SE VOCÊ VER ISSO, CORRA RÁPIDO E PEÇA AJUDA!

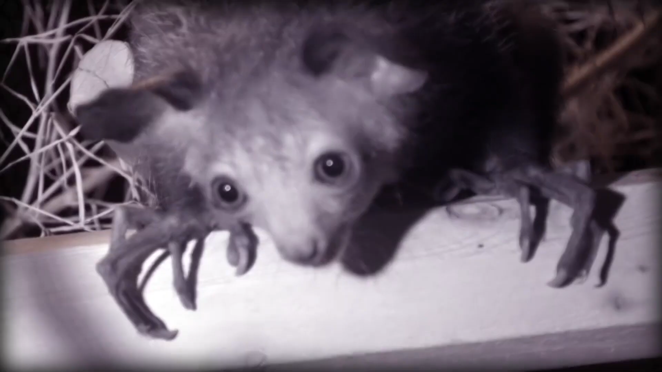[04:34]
o suficiente para mastigar concreto e um dedo minúsculo assustador que ele utiliza como forma de pescar suas presas.